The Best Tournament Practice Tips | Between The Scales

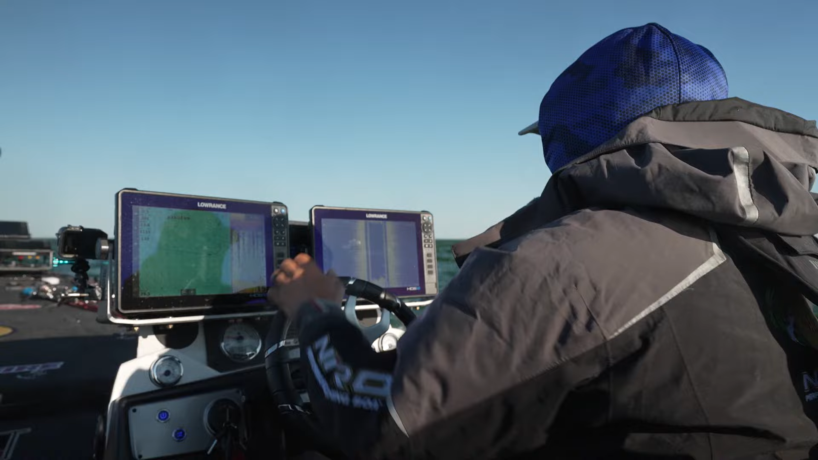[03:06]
boat trusting your electronics trying to find something off the wall off the contour lines I'm here to find something super special I want